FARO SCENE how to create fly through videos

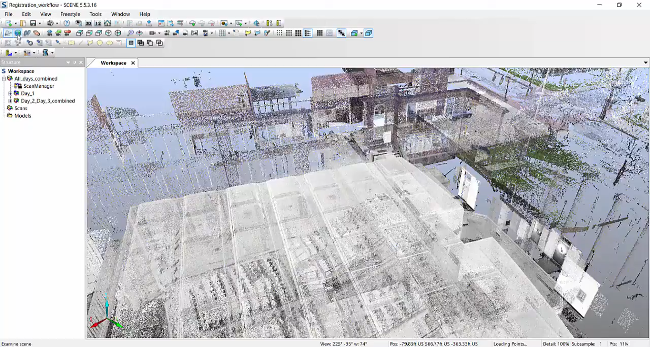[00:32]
Here it is, I do have a project that I was working on on a different video,
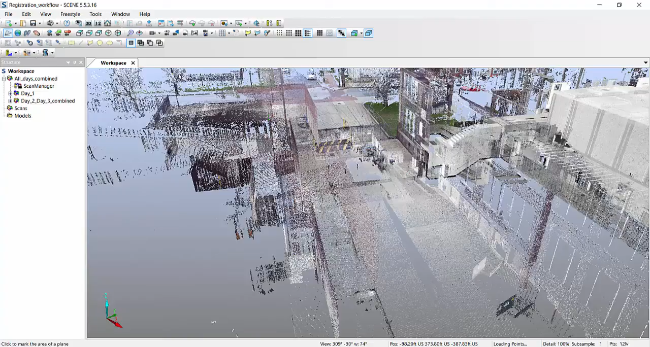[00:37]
so I'm using the same project, but essentially it's part of a structure. Creating a video is really easy, but there are a couple of steps that have to be taken to make it look good. One thing you will notice, that I have individual scan points, scan point clouds for every one of these, so before you create the video,
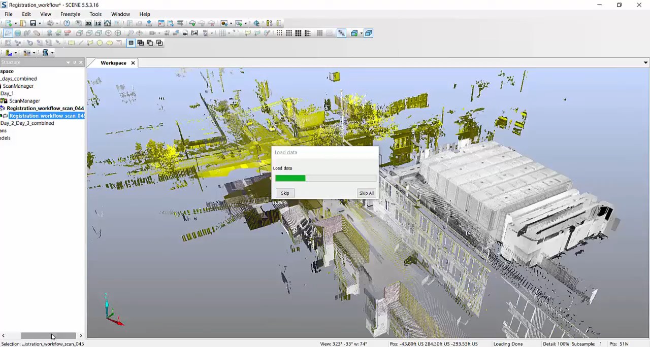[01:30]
But creating your scan point clouds, instead of having to have each scan typically loaded, where you have the little green arrow or the little green square showing you, that's what you kind of want to avoid. So, in order to still be able to visualize the scan, creating a scan point cloud will allow you to create a smoother video, a nicer video, and will essentially run a little faster too. So, I am downloading, and these scan point clouds are still visible, but you notice I have them available
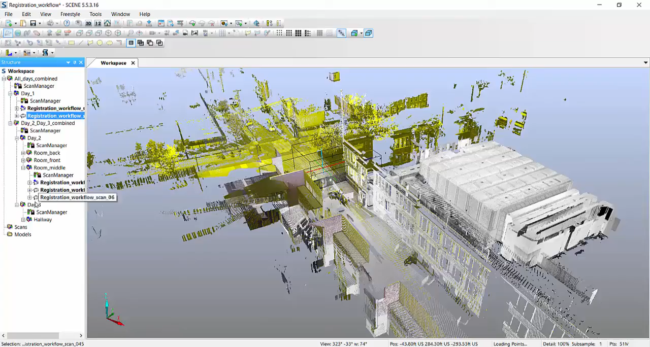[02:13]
pretty much in every cluster that you see me expand here. So, these little icons that show you three in front of the cloud, that means I already have a scan point cloud created, and I'm visualizing without having to load any of my scans into memory. Alright, now that's done. Certain things that might need to be addressed is, depending on how much detail you actually want in your scans, I recommend changing a couple of these settings over here.
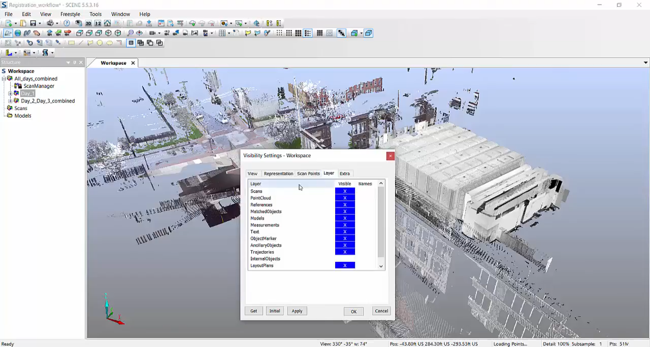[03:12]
So, this is up to you. Also, typically I have the adaptive point size turned on, and in the layers, if I want to, in my video,
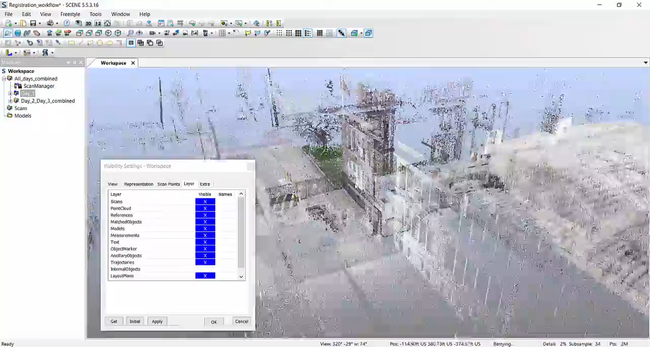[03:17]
visualize the targets that I used. So, like over here, I have the spheres.
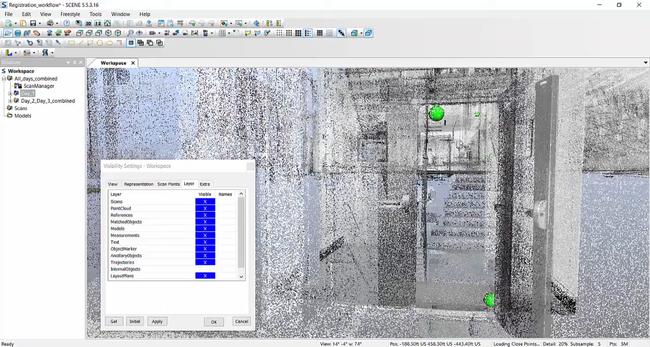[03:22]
If this green is not something desirable,
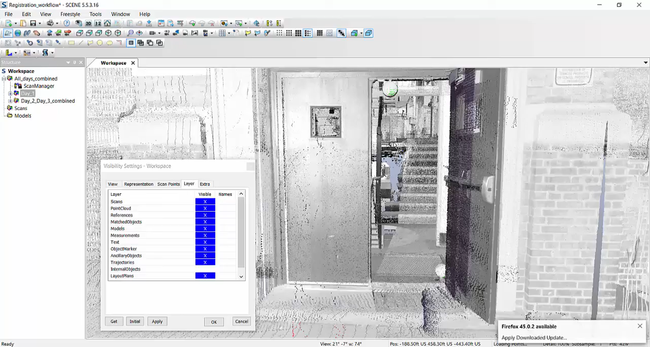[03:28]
you can go ahead and actually uncheck the matched objects, and if you hit apply,
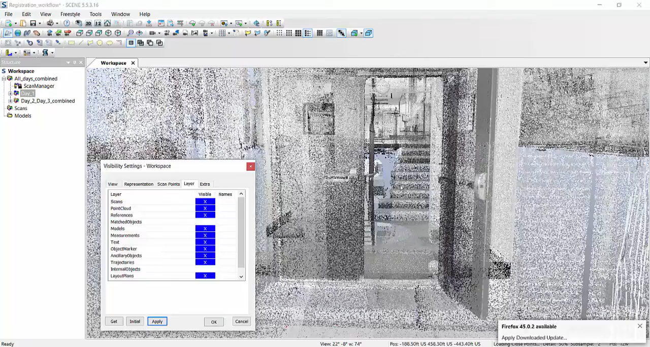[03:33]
you'll see that they're now at least not highlighted in green.
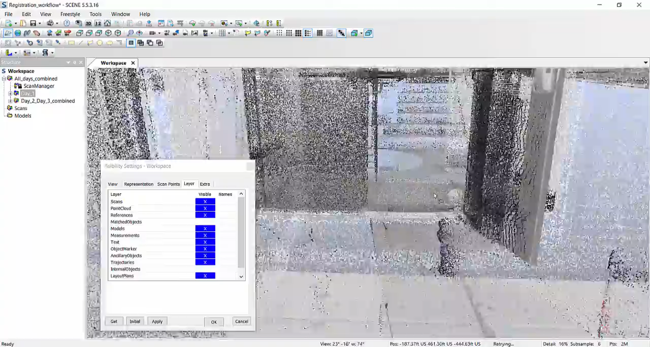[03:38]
So, that's one thing that you can turn on or turn off, and also,
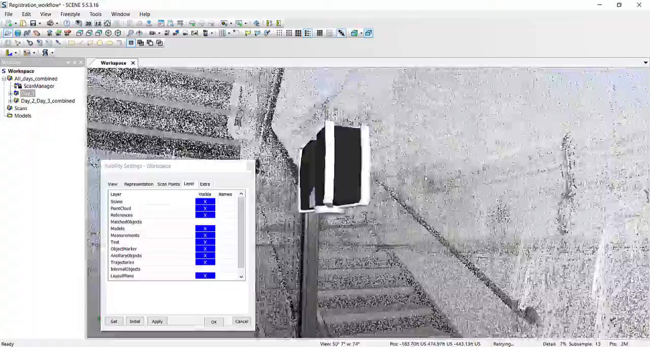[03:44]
if you don't like these hovering scan objects or scanners in your view,
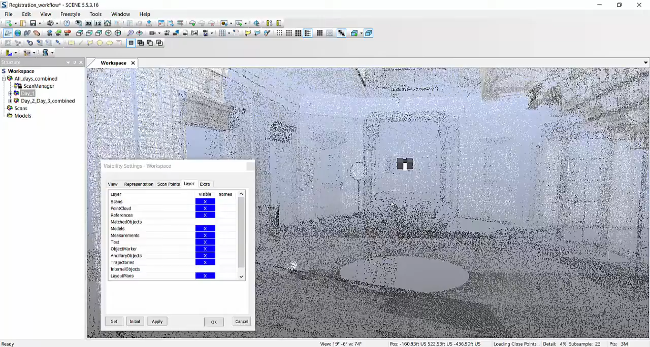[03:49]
then go ahead and go into extra, and there's a button that says scan positions.
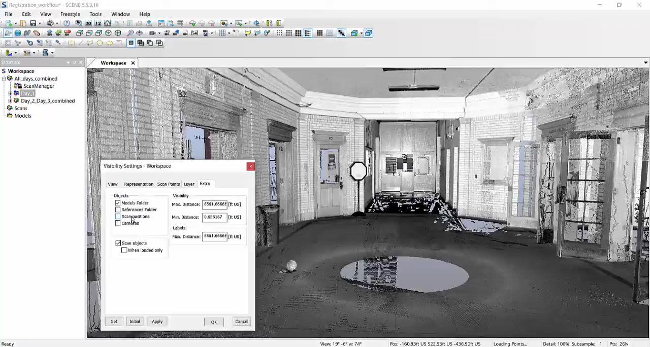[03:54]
If you uncheck that, they disappear. Now, it'll be a smoother transitioning video,
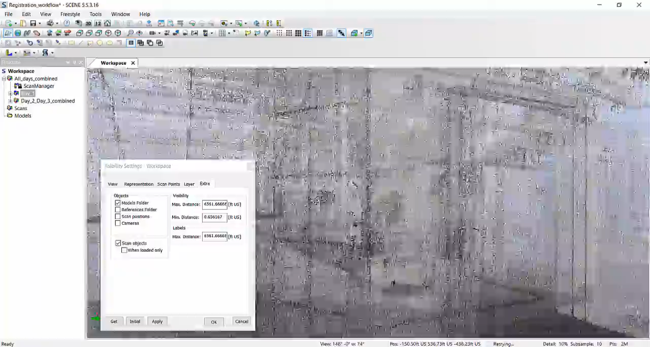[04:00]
if you want to call it that. Alright.
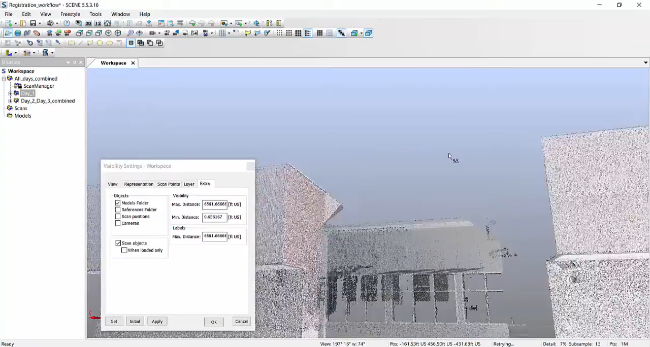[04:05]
Let's say we want the video to start somewhere
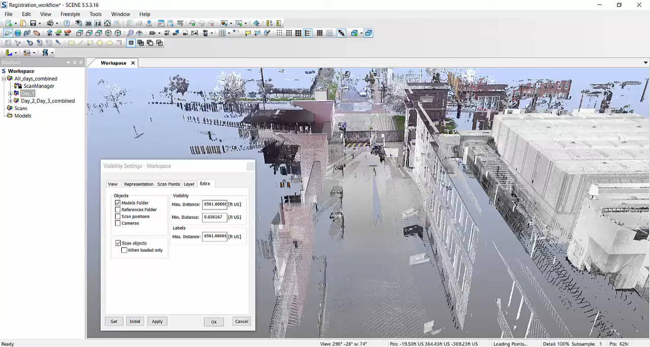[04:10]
up above to give you an overview of your actual project. All you have to do, once you're done with these settings, you can close them, of course, but all you have to do right now, is there is a little icon that looks like a magnet, or what is it, like a camera, with a little disc icon. And this allows you to save your vantage point. So, essentially, what you're doing is you're committing to certain angles from where you want the video to be taken.
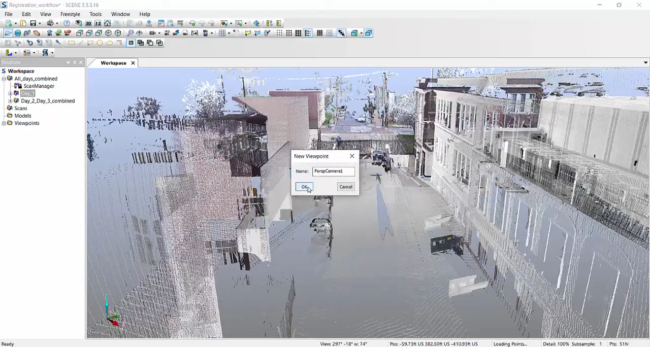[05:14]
perspectives that I save in its tree. So, we'll carry on. We'll go to the next location. We'll say save over here. Next one, we'll go through the door here.
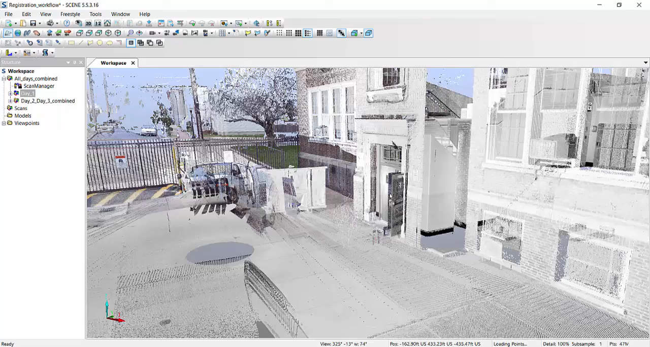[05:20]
Hit OK.
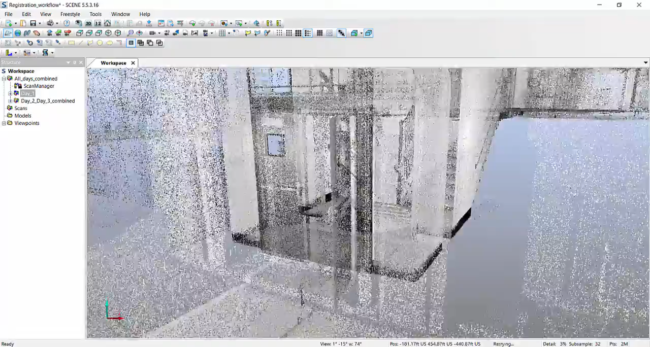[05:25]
Kind of try to fly in here.
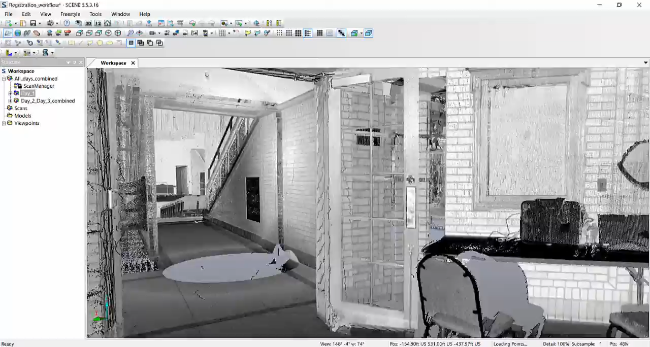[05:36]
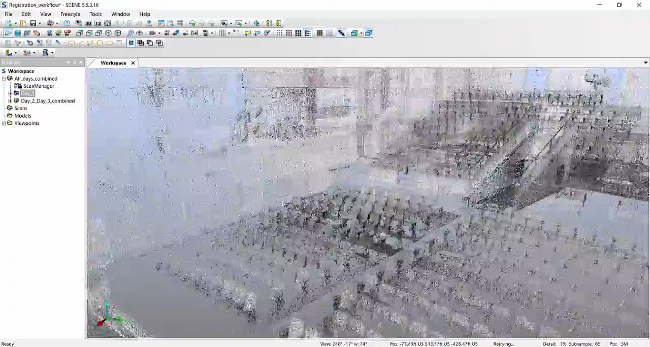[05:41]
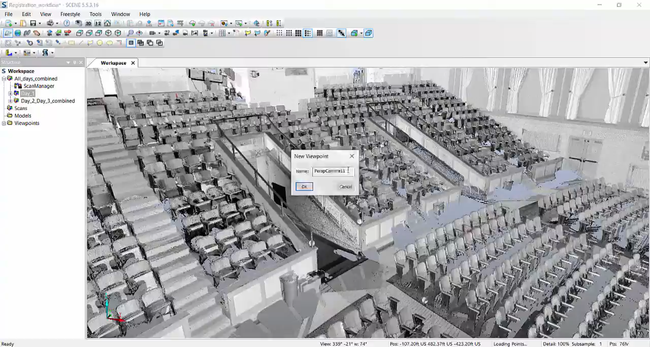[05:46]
I can stop at any point, but we'll do something like this.
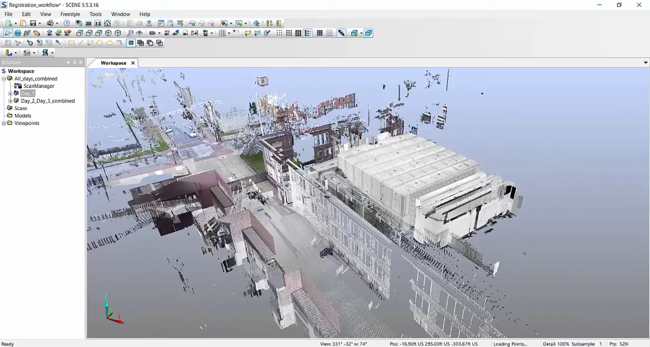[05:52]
Go through the wall a little bit, but again, it doesn't really matter. Alright, now we have a couple of viewpoints. If you want to actually see any one of them, you can just go ahead and activate it,
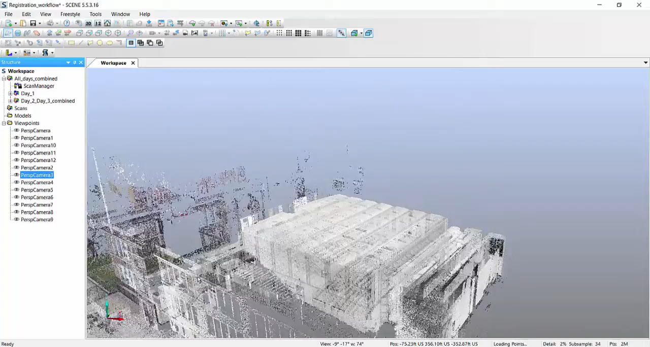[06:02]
and the program will take you into that position. But this is your starting point for creating the video.
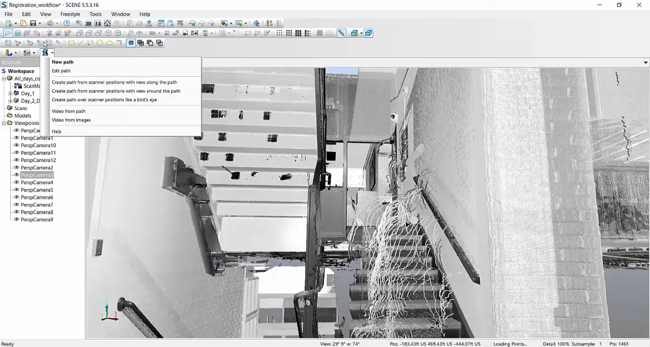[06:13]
This is where you'll have to have this video app over here. You can click from New Path, because this will be a brand new camera path for the video. On the left of this pane, you will see the sequence of steps or the sequence of viewpoints that it tries to put into the video.
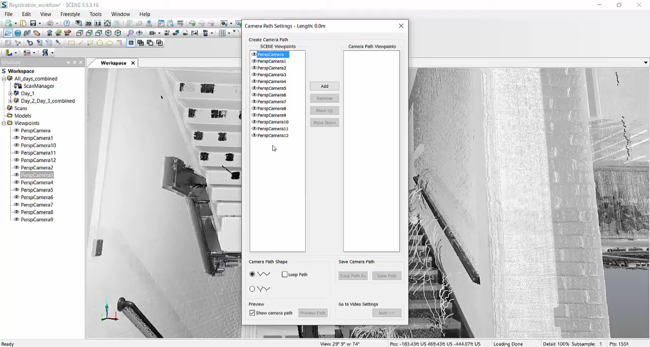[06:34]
And because I went in a linear fashion, I don't have to adjust them too much.
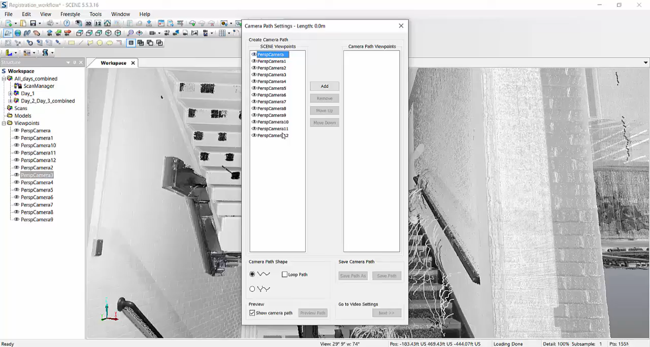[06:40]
So I'll just shift, left click all of them, and hit add to the actual camera path.
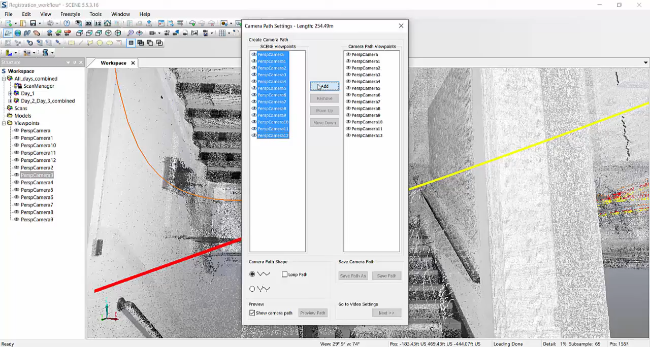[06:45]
So now I'm here. Now if you notice, we'll take this off a little bit.
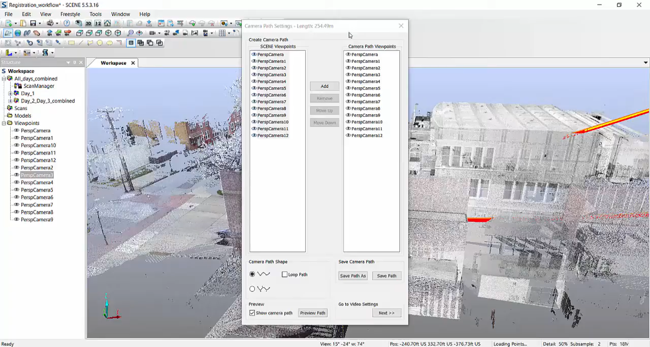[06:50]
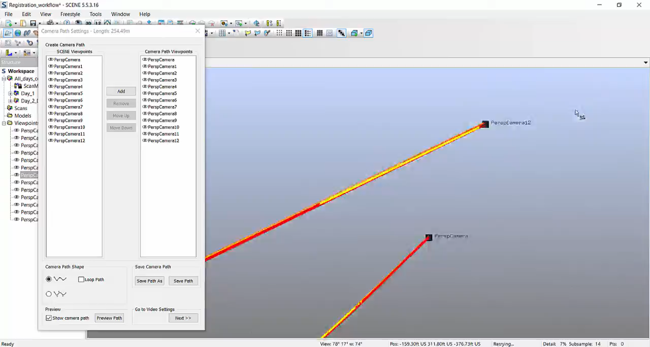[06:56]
We have now like a little trajectory shown inside scene,